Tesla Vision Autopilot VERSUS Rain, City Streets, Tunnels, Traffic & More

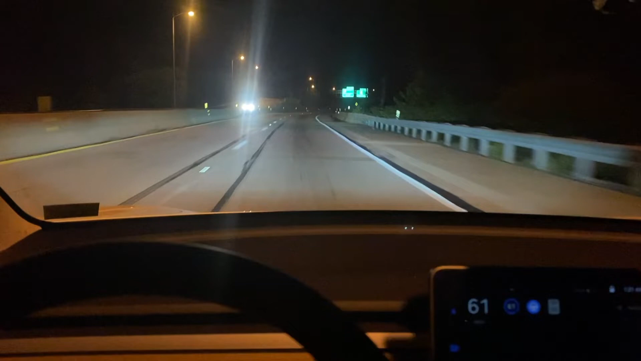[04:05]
fairly sensitive so sometimes even with traffic coming uh they will turn on the high beams and i don't want them to turn on a little fact my autopilot just said